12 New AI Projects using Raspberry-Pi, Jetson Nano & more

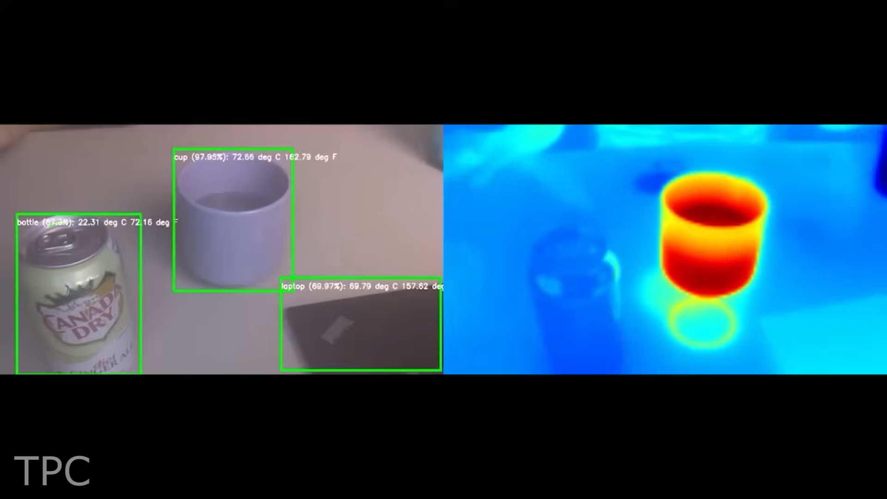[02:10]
on the left side of the screen you could see the objects and their temperature using the rgb camera
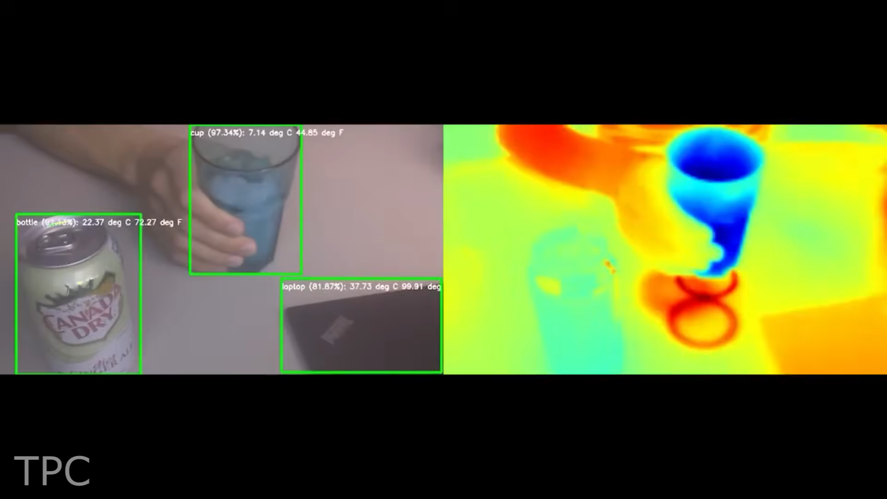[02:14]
while the infrared camera gives a visual representation of the object's hotness the hot objects can be identified with red color and the cold objects with blue color